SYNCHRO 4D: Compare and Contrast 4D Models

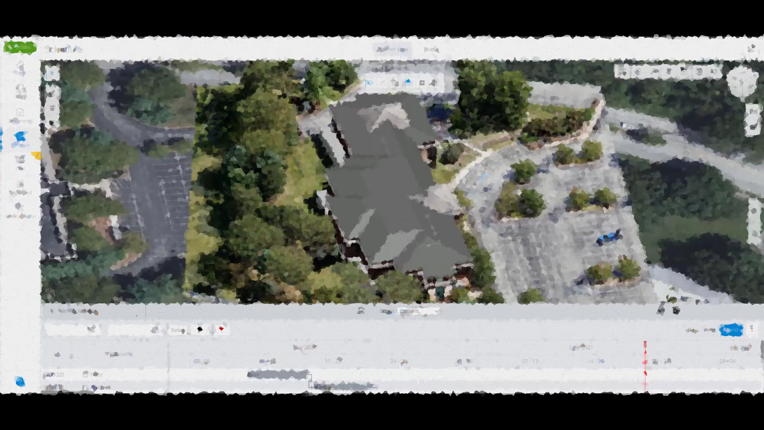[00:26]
Toggling the 4D Compare Split Screen Mode by selecting the 4D Comparison button, enabling the Split Screen Mode to move the horizontal sliders of the 4D model and the Reality Data model.
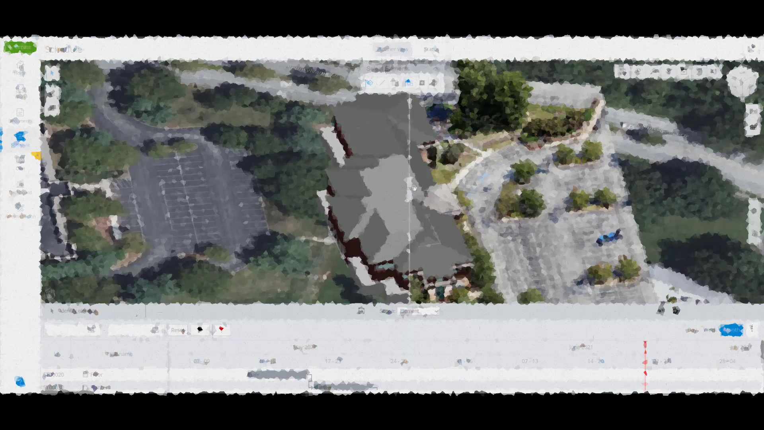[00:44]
The Top Horizontal Slider, which is toggled by selecting the 4D Compare button, will cut off the Reality Data Model.
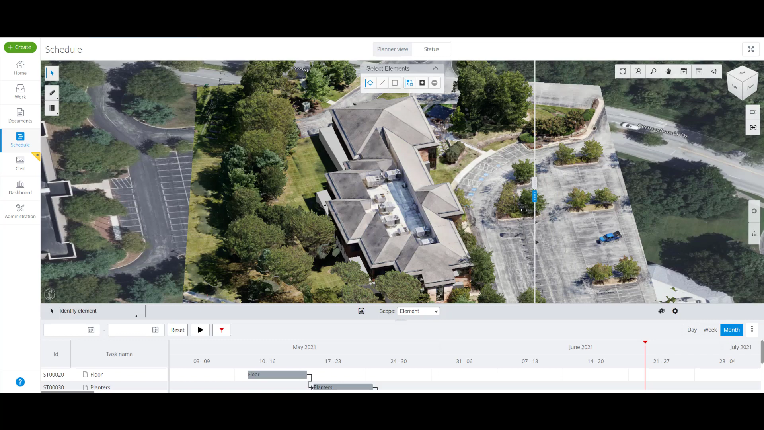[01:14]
Selection of the Bottom 4-Dot Slider, allows users to drag the slider left to right, within the view cutting off the 4D model against the Reality Data Model.